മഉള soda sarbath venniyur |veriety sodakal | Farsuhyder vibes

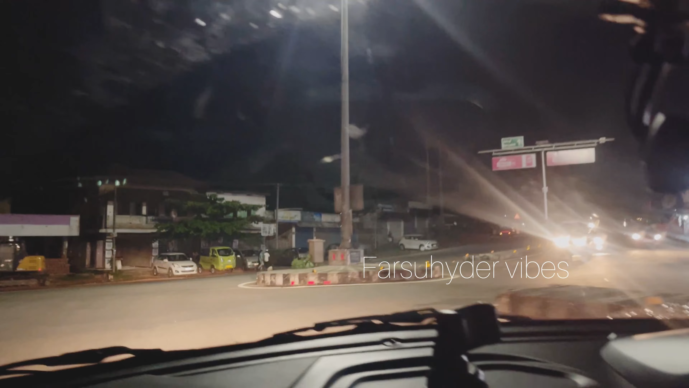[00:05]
അപ്പോൾ നമ്മൾ നോമ്പ് പിറക്കലൊക്കെ കഴിഞ്ഞിട്ട് നമ്മൾ സ്ഥലം വരെ പോവാണ് കേട്ടോ.
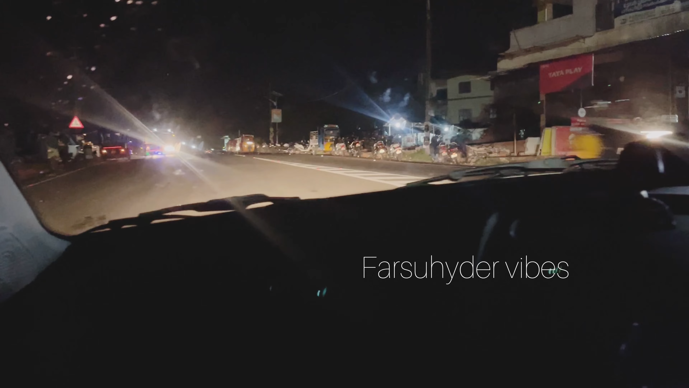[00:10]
ഇവിടെ തന്നിയൂർ തെയ്യാല റോട്ടിൽ കൊടക്കല്ലുങ്ങൽ എന്ന് പറഞ്ഞ സ്ഥലത്തേക്കാണ് പോകുന്നത്. അപ്പോൾ അവിടെ ഒരുപാട് ഐറ്റംസ്, സോഡകളും പിന്നെ മുളസോഡ,
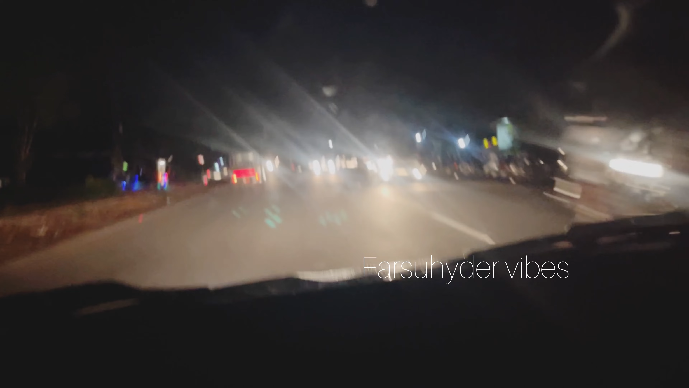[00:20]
അങ്ങനെ ഒരുപാട് ഐറ്റംസ് ഉണ്ടെന്ന് പറഞ്ഞു.